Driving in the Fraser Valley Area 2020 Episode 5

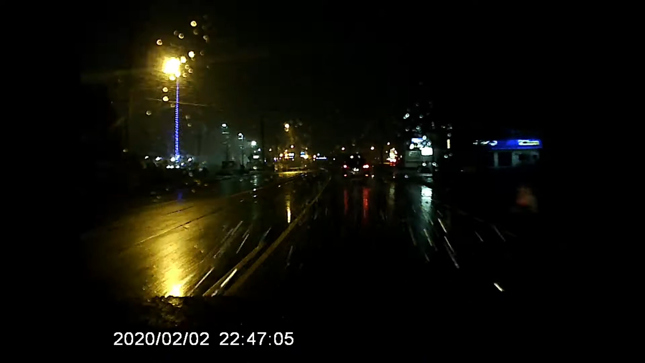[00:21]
Yeah, you go, tailgater. You go. That's right, get closer to that vehicle. Oh, good thing you made up from that lost time there, tailgater. Hey, hey, hey, stay in your lane. You're trying to be so careful. Driving slow. Why are you coming into my lane, goof? Tra-la. Well, that's nice. Thank you. That is great.